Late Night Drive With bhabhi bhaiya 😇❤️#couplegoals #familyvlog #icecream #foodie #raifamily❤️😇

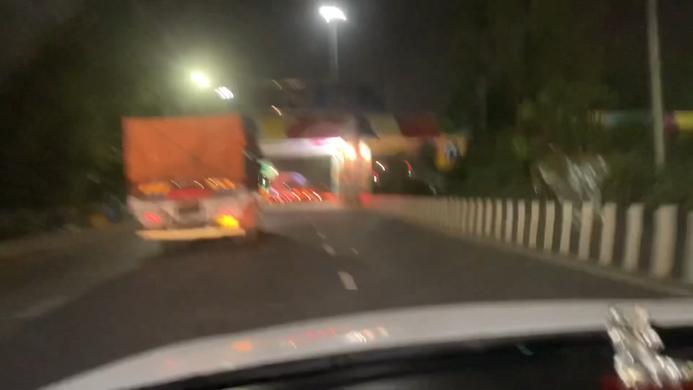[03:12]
दिल्ली के बॉर्डर में। क्या लिखा हिंदी में, क्या लिखा है हिंदी में, लिखा जो पढ़ के सुना दे,
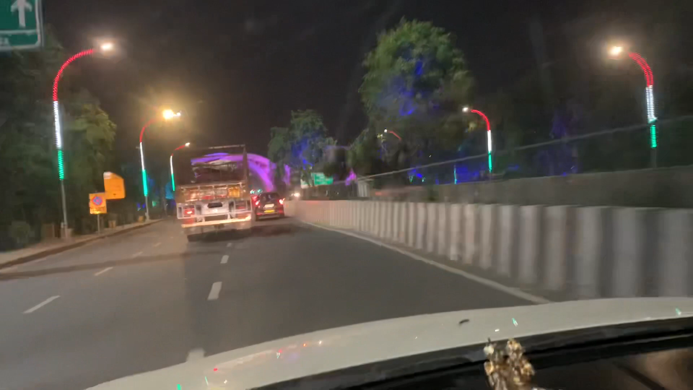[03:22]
मान लो धन्यवाद, धन्यवाद कृपया पुनः पधारे, पधारे। यहाँ से तो बाहर निकल रहे हैं, हां तो दोबारा आओ,
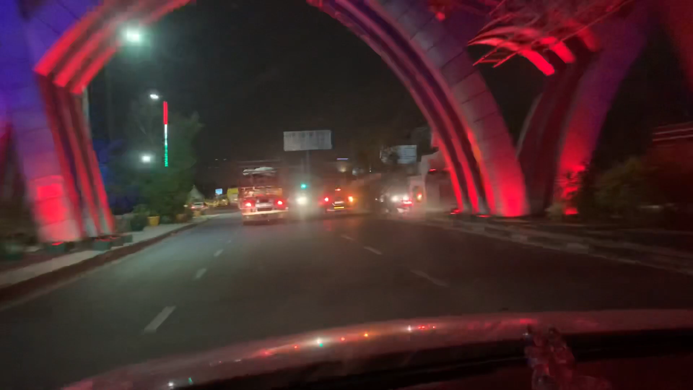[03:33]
दिस इज नोएडा ब्रो, नाउ वी आर गोइंग टू दिल्ली, नोएडा वाले कह रहे दोबारा आना, हम तो वहीं जाएंगे,
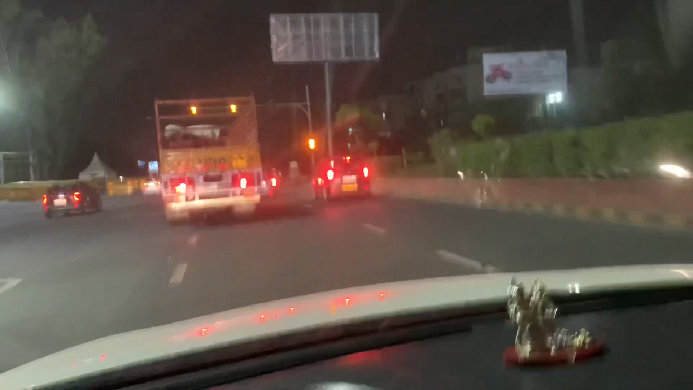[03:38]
दोबारा गाइस वी एंटर इन दिल्ली, इट्स वेरी सिंपल,
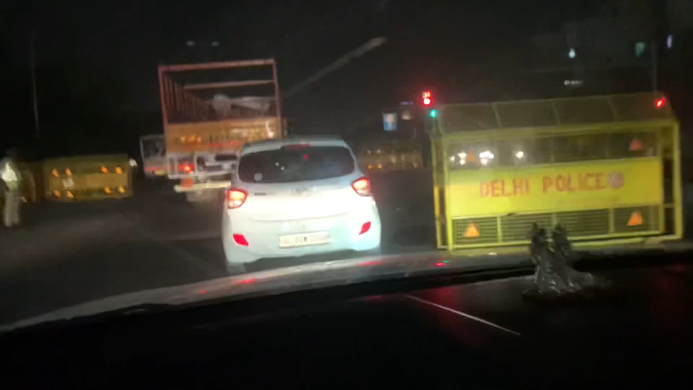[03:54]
इट्स वेरी कॉम्प्लिकेटेड, हमारी सेफ्टी के लिए हमेशा रहना।